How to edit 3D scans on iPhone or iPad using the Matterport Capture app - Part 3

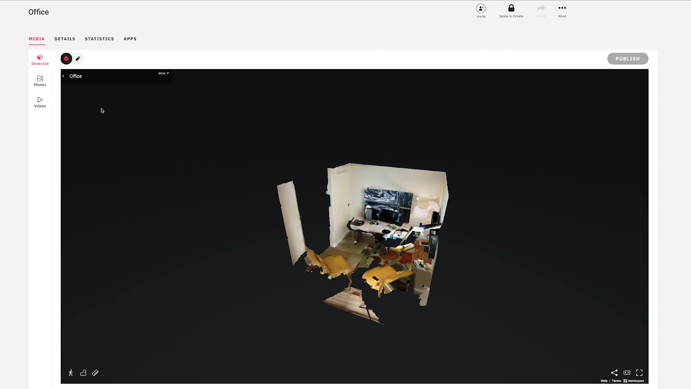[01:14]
we can just have a quick look at it before we begin our edit. So this looks really good.